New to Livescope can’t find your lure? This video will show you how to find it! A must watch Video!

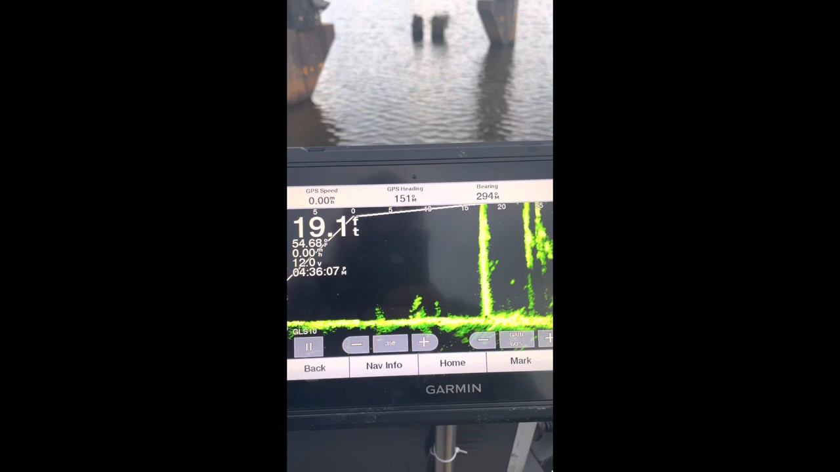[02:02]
On screen: depth 19.1 ft
see that pole right there oh look at there there's fish there's fish hey look
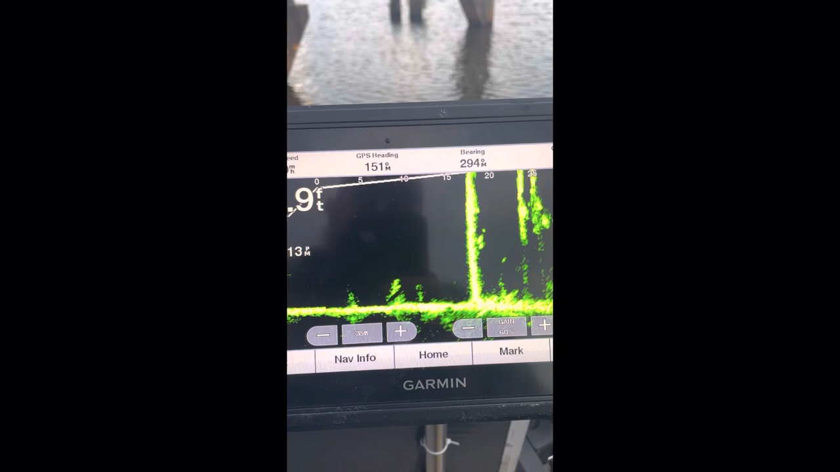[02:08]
we can see that pole right there that is what we're looking at okay
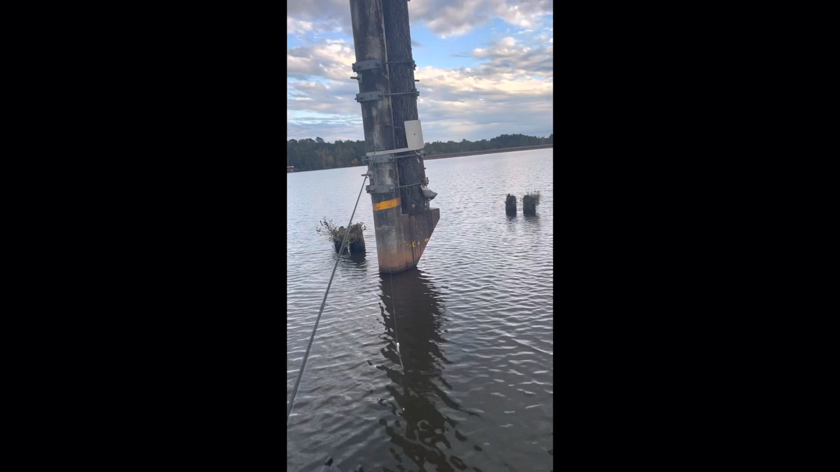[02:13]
now a live scope you cannot see very far okay
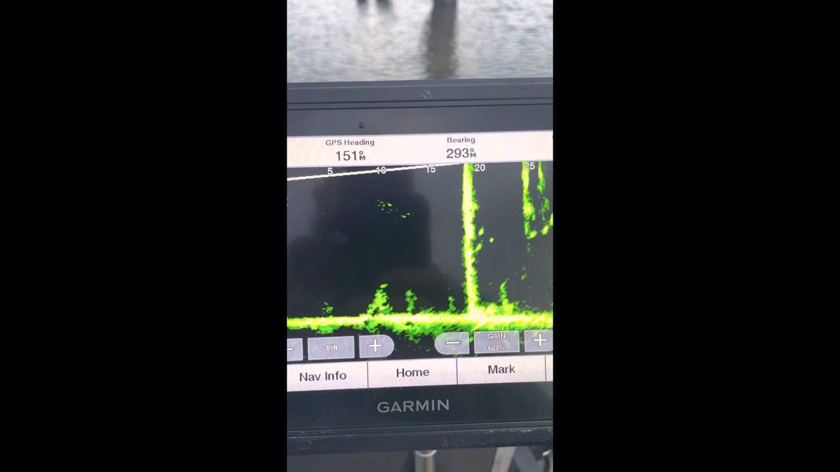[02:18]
you're talking about a few degrees 20 degrees or so all right that
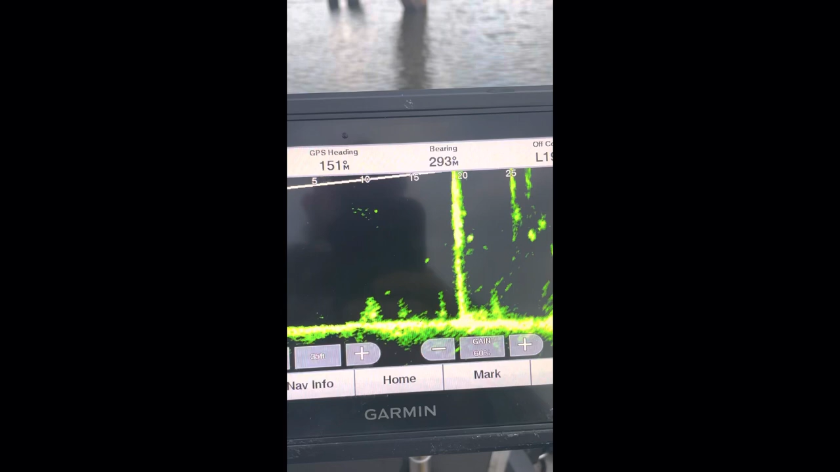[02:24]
is not very much all right get to your contractor and
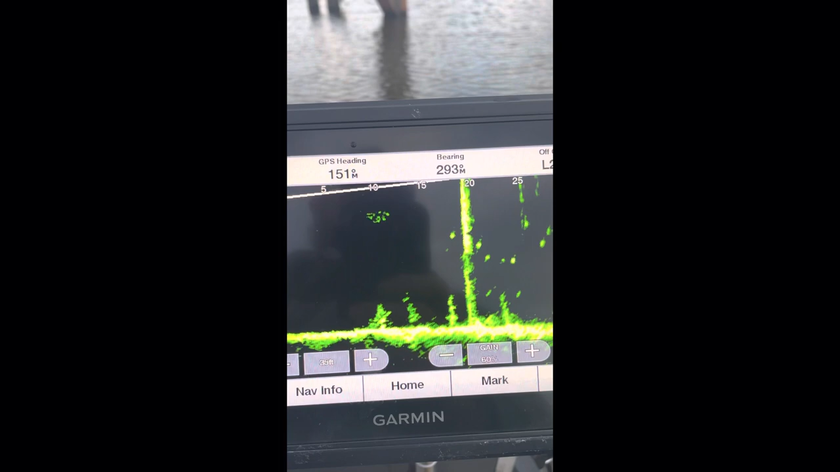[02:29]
look at how much 20 degrees is okay that's your field of view
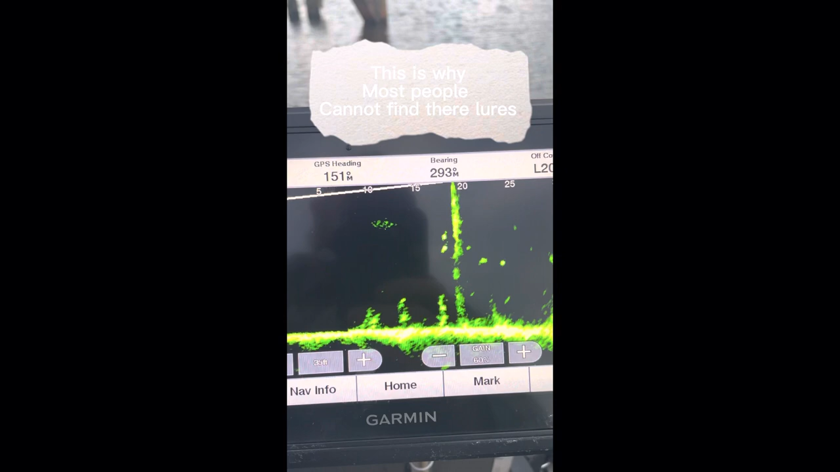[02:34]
okay so if i turn my microscope a little bit you can see
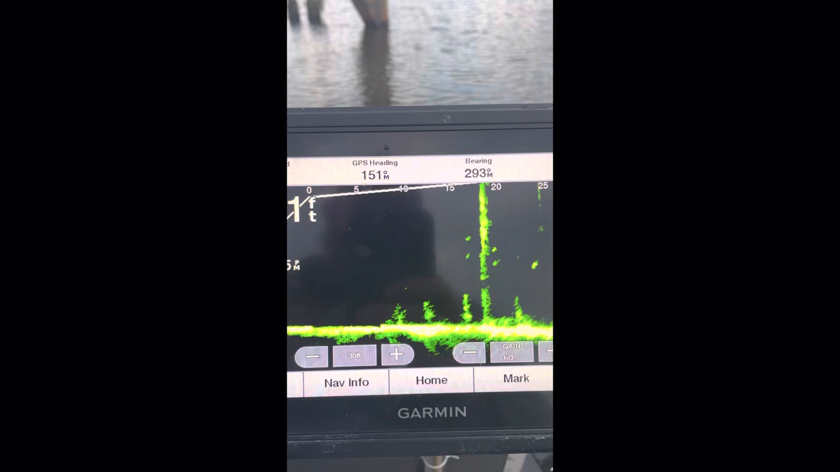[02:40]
it goes away right okay it went away uh man there is some fish on there and
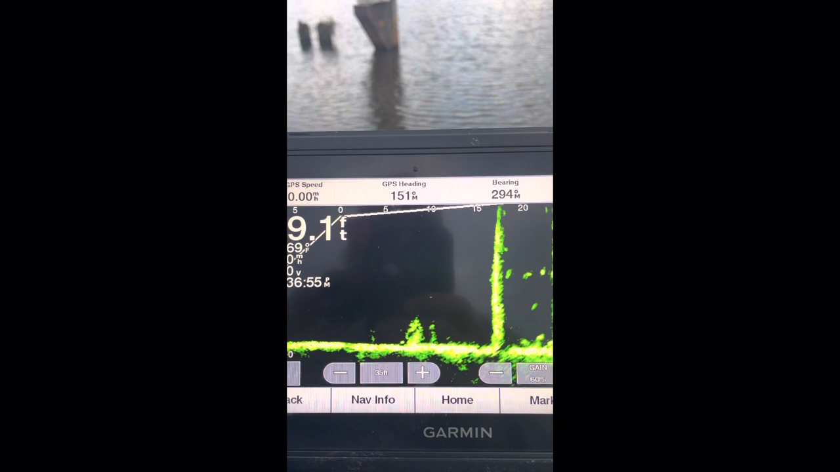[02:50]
some brushes and some christmas trees i sink about i don't know 12
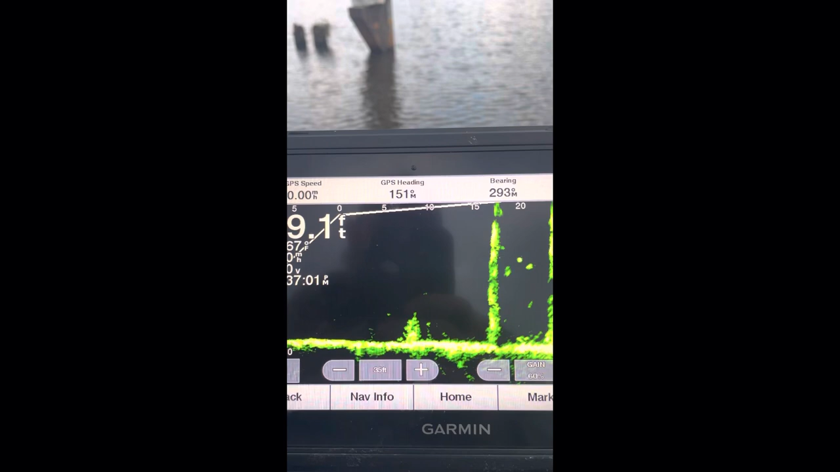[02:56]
13 years ago anyway look at here this
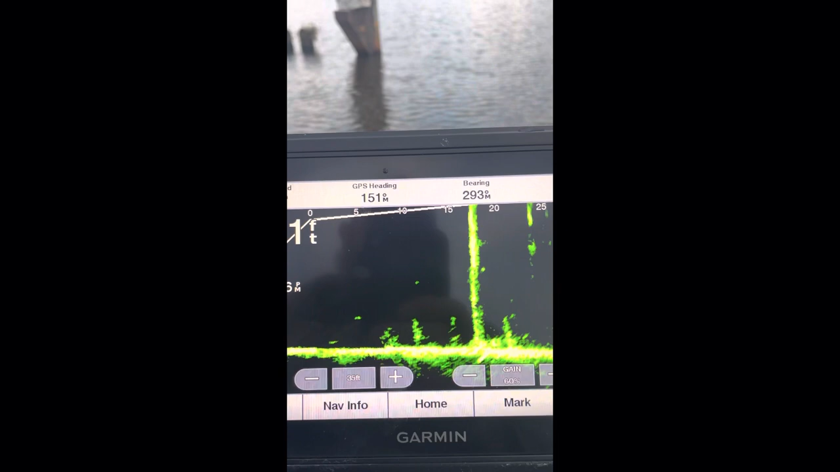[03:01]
is how we're going to find out how we're going to set up our pole what i mean by pole forgive me for this shaky video y'all
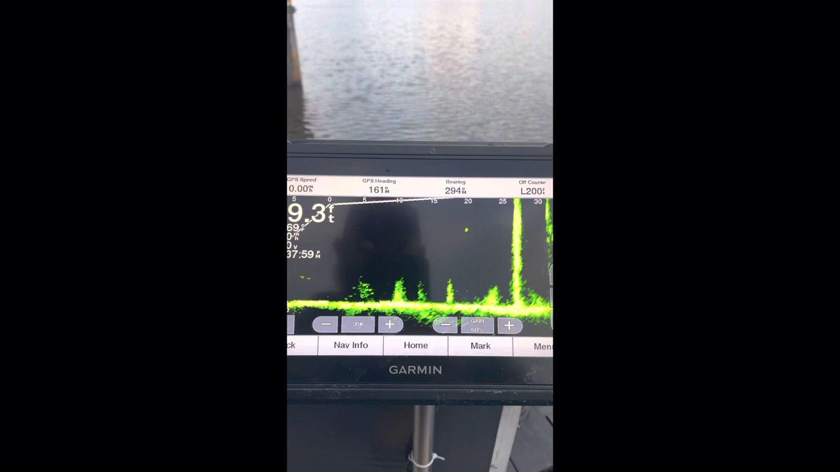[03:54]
that the telephone pole right man you can see how fast literally
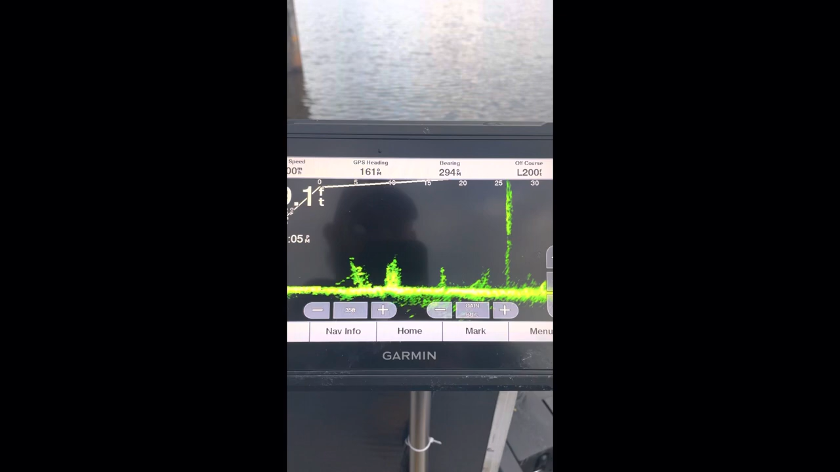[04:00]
i'm turning that well you can i will show
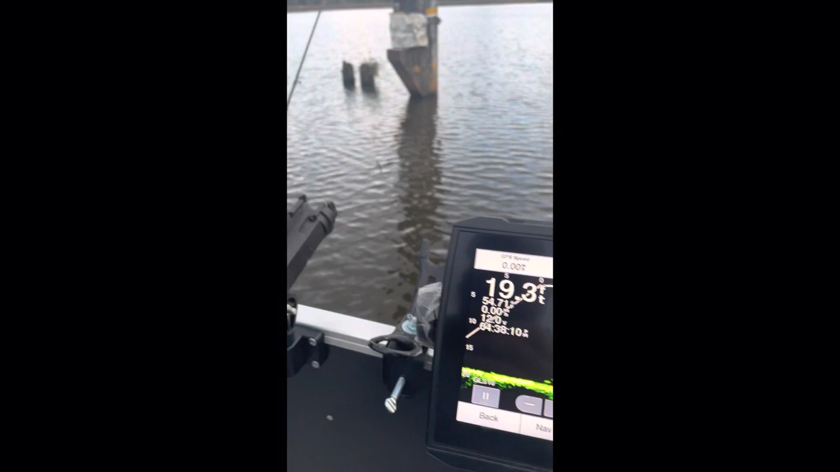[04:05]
you how much i'm turning it literally that far and
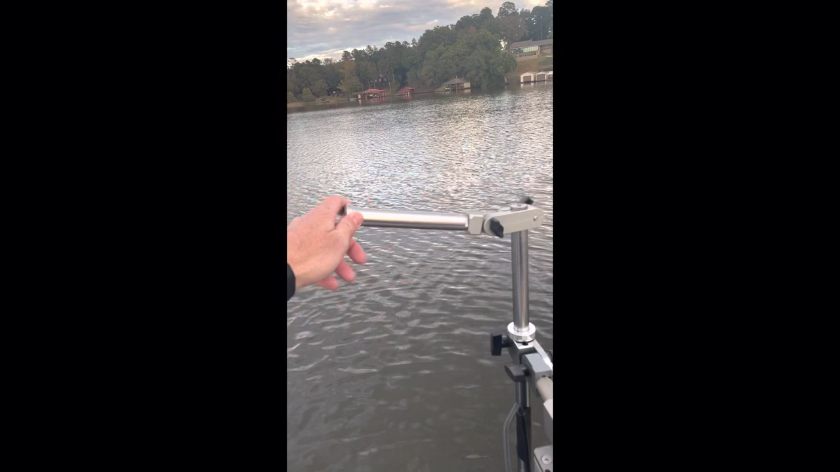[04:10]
it goes out of view okay that that is why a lot of people are having problems finding their lures finding their jigs finding their hooks whatever they're looking for okay the the field of view in
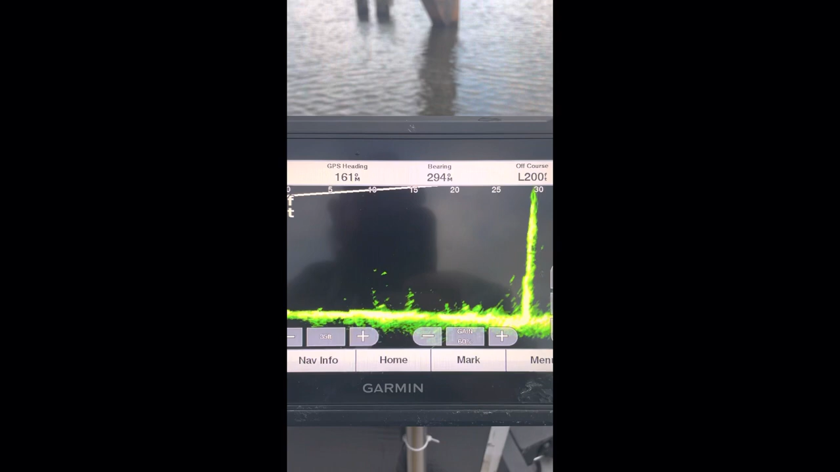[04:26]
forward i mean yeah in forward mode is not
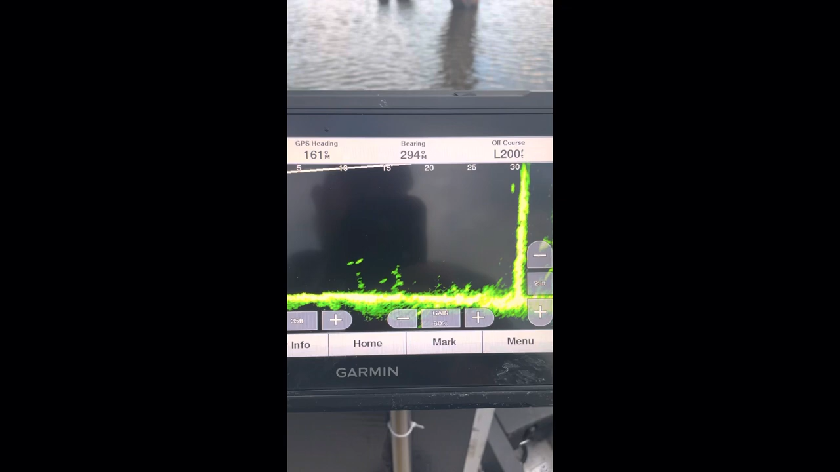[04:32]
that big guys and i think that is a lot of the problems okay like i say i get asked every single day in my videos